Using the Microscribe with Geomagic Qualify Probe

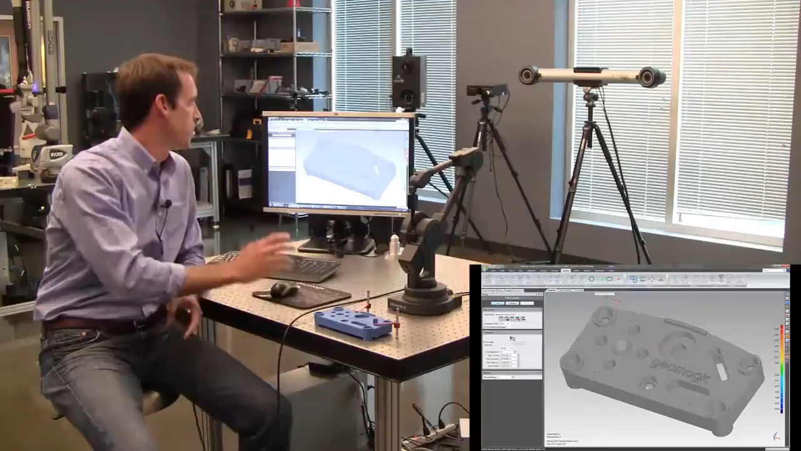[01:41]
So probe compare is a really quick, easy way to collect real-time measurements. So if I want to know the deviation at a certain point, place the probe tip on the part, click the button, it collects a point,
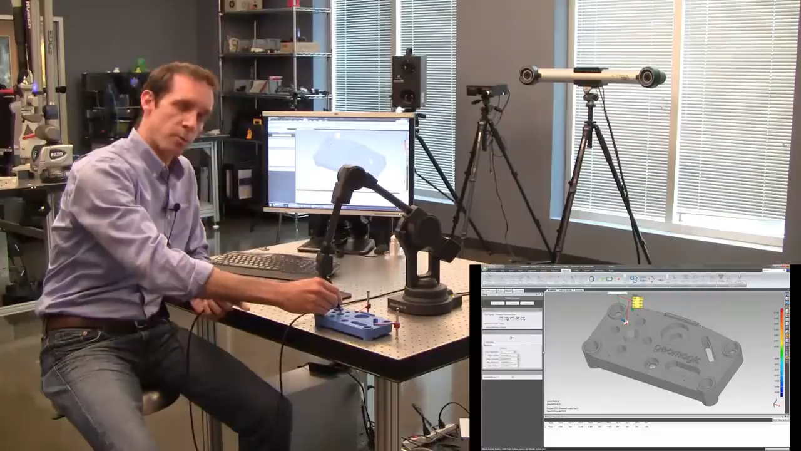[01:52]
reports back to me what the deviation is, and creates a little annotation. Now all these annotations and these points are populating a table at the bottom. And when I'm done, I'd be able to output a report in a variety of formats, just like with our regular products.